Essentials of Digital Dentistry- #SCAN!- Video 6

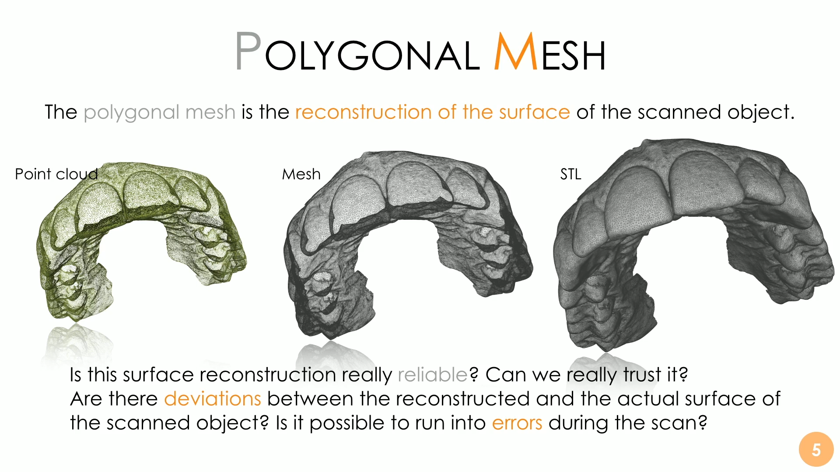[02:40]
Is it possible to run into errors during the scan? And basically the answer for this? Yes, of course, we have several kinds of possible errors and we have a systematic error and the trueness is the estimate of the systematic error.